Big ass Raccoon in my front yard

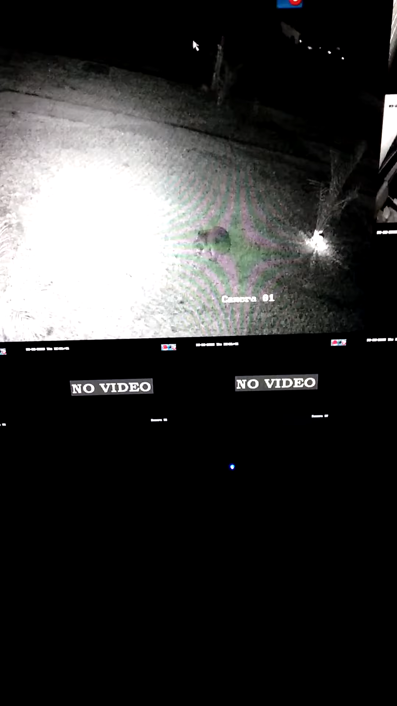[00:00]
Little River, and Seminole County. So now we have raccoons. Before it was possums, squirrels, but I've never seen a raccoon that weighs 50 pounds. Signed, President Benjamin Harris. Unbelievable. And Secretary of State James J. Biden. This guy is huge. Okay, let's see if I can get him again.
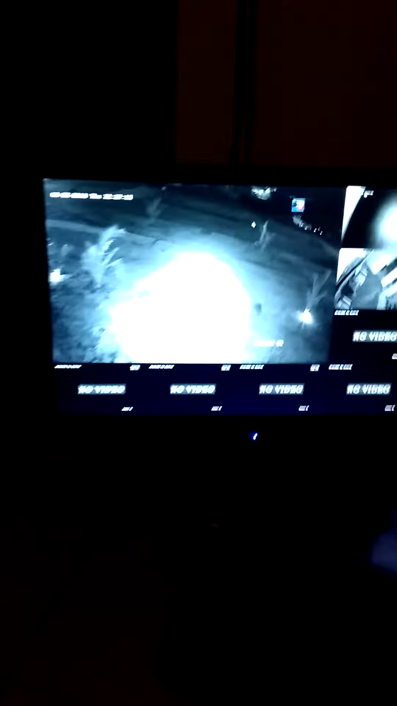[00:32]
All right, turn the light on and run out there. Give me that thing. Okay, here we go.
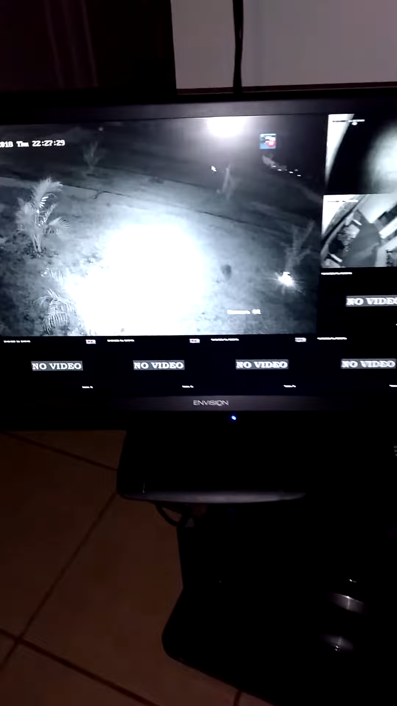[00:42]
Turn this down. Maybe I'll get him. Maybe he'll stay. Who knows? Maybe I won't. Look at the size of that thing. Oh my God, he's huge. That's a big ass raccoon. That's a big ass raccoon. Okay.